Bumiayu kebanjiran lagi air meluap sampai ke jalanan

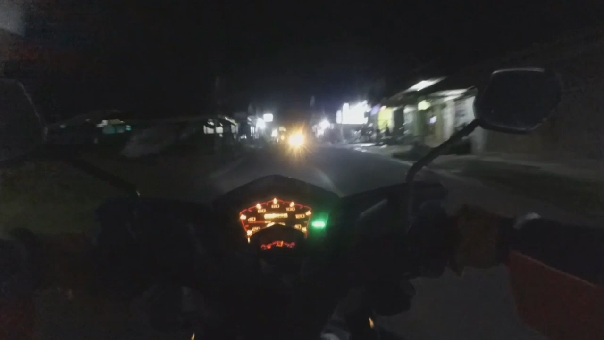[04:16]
sekedar iuran perbulan 20 ribu itu kan gak masalah ya daripada dibuang di sungai itu juga mengotori sungai air sungai juga apa namanya membahayakan itu akibatnya air meluap waktu banjir itu mengenang sampai ke jalan-jalan juga
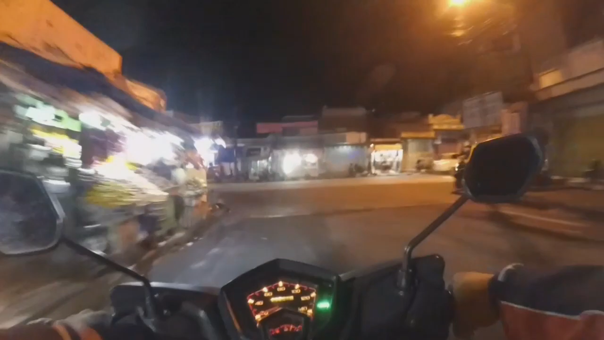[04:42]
jadi buat semuanya aja mari kita jaga bersama lingkungan biar gak sampai banjir itu juga nanti yang rugi kita sendiri oke ini jalanan bumi ayu ya bumi ayu setelah pasca tadi banjir siang sore tadi ini lumayan
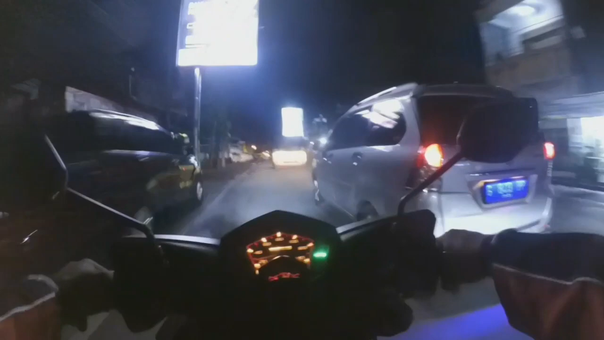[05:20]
macet sih ini jembatan kelerang ya jembatan kelerang bumayu
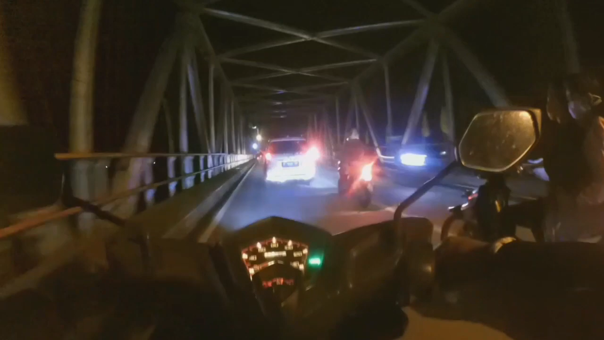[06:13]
bisa meluap terus airnya juga keruk banget
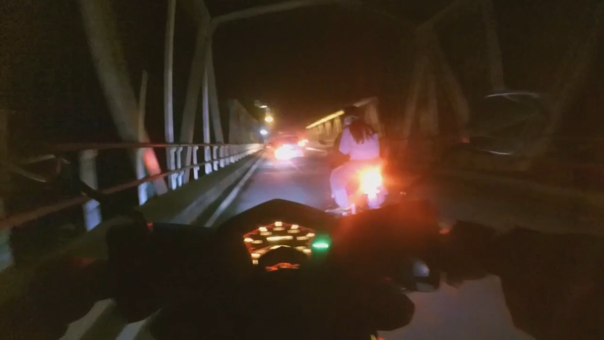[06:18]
ini dia jembatan kalikro ini ceritanya
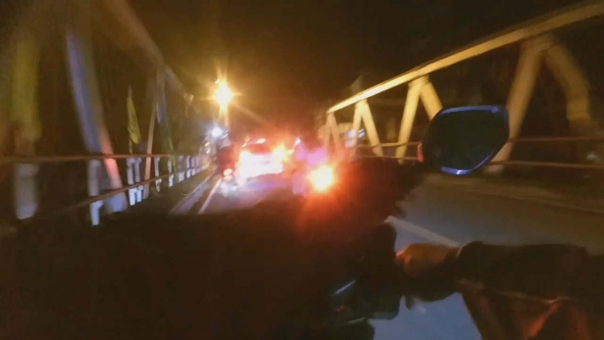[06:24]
jembatan buatan zaman Belanda ya ini ada itu di sejarahnya ini juga ada ceritanya terus ini kita masuk ke bekas terminal bumayu yang lama sekarang ini yang kotanya ceritanya nih kalau siang itu super macet di sini mulai dari kendaraan segala macam kendaraan kumpul di sini oke kita masuk ke apa masjid besar masjid agung